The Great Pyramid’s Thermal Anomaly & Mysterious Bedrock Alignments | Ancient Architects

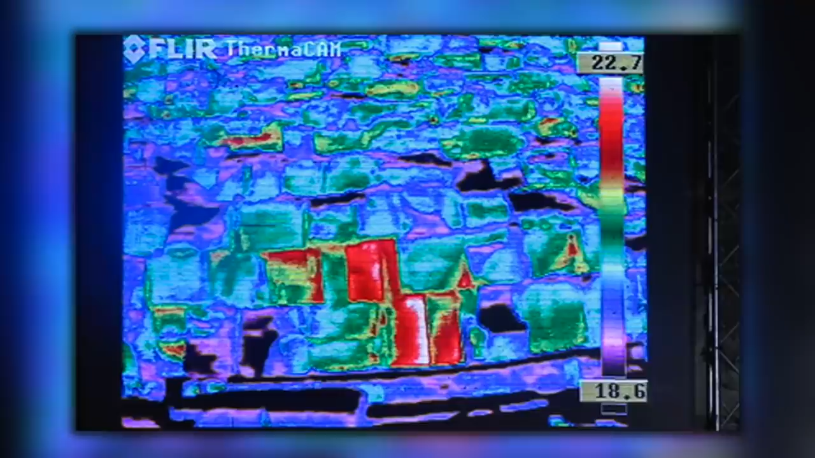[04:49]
Now, the thermal anomaly is seen in blocks in the bottom two courses at the base of the eastern side of the pyramid, and these two courses apparently also sit directly on bedrock.